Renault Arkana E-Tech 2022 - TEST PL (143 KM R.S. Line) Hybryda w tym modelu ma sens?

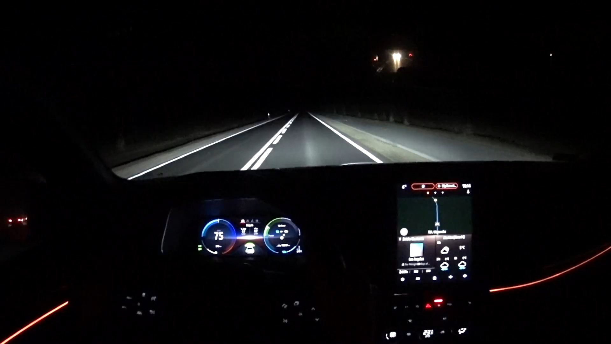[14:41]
co sprawia, że precyzja świecenia jest w nich co najwyżej przeciętna. Pod kątem intensywności jest już OK, ale szkoda, że chociaż w opcji do Arkany nie można zamówić znanych z innych modeli Renault świateł matrycowych.